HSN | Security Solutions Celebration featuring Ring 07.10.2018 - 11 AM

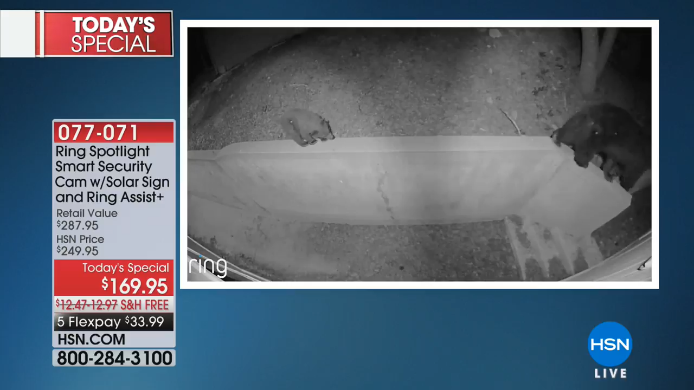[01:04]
You're going to be able to not only hear what's happening, you're going to be able to speak to it as well, whoever might be out there or whatever might be out there.
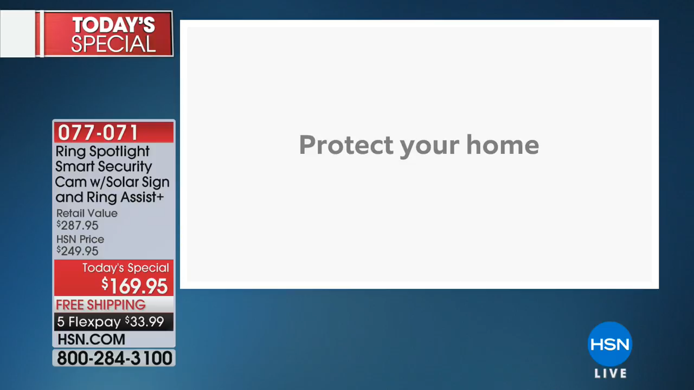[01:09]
When it comes to protecting your home, this is motion activated.
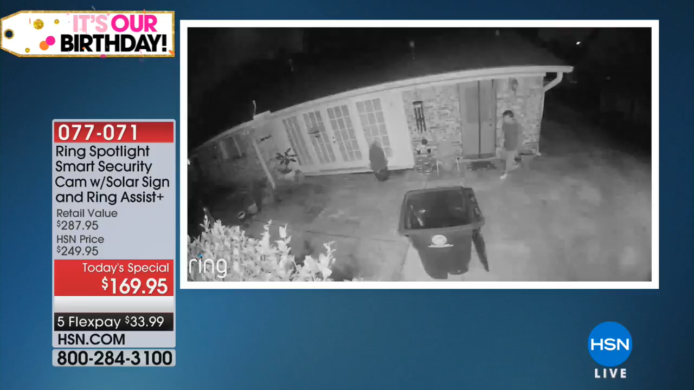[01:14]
So that light is going to come on when it detects motion. It also will give you an alert that you can be able to see what's happening on your phone or your smart device.
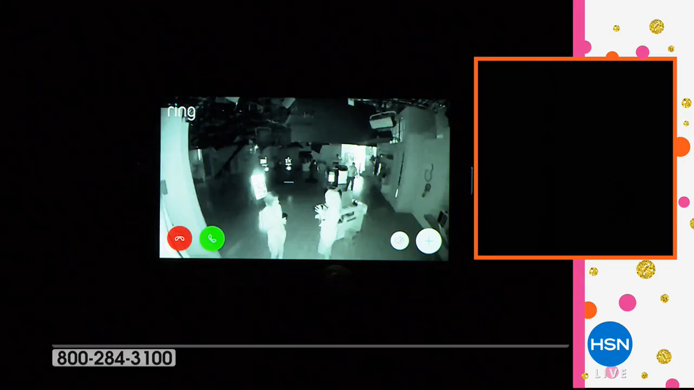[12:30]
So this infrared night vision, right, Polo?
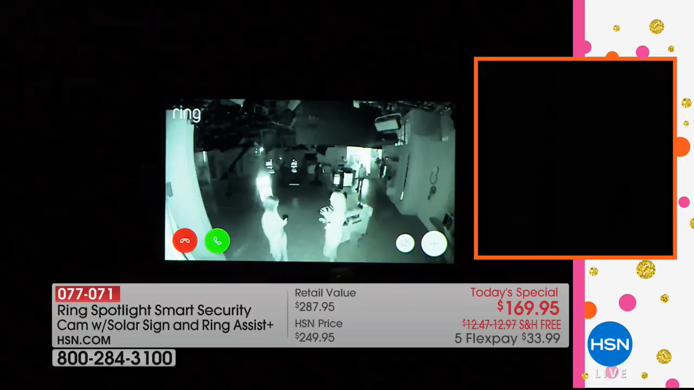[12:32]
We're actually shooting everything in the studio here with multi-hundred thousand dollar cameras. And it's not picking up any light at all whatsoever in this studio situation. So take a look at this. This is your ring. So Alice, you want to wave at the camera up there? Hi. Look at how I can get this beautiful crystal clear view of her. Look at how you can see us moving. You can identify us. I'm going to just show you really quickly. You can hear us. You can hear us. I think it's amazing that it has audio and video because so many others only have the video. Exactly.